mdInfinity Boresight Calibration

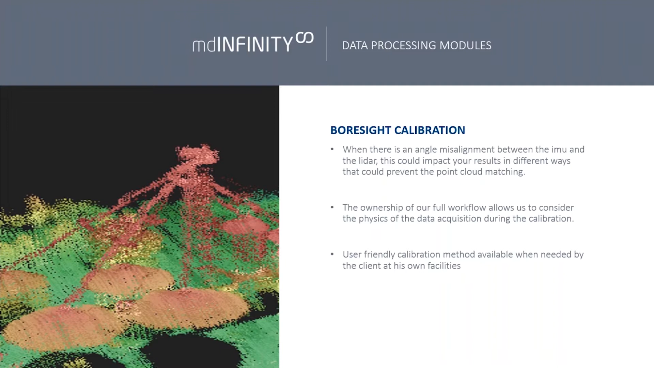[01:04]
The boresight calibration module within MD Infinity is extremely user-friendly and always available when needed by the clients. Right, as you can see on the two images, the one on the left, before the boresight calibration was applied, you can see the point cloud or the points in the point cloud is all over the place and obviously that's not going to give you very accurate results. While on the right hand side, after the boresight calibration was applied,
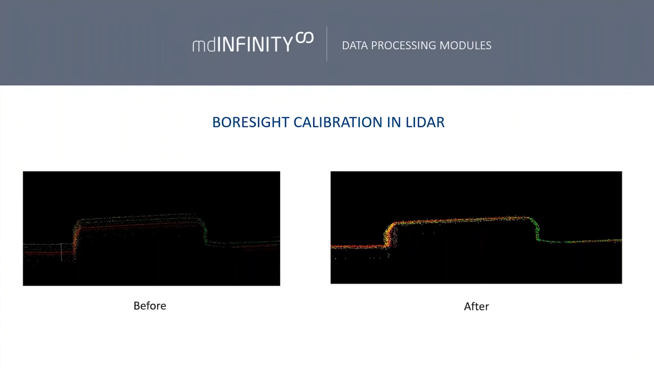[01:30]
the points on the point cloud is nicely on top of each other and obviously that will result and very good results at the end of the day. So if you want to update your boresight calibration of your LiDAR sensor,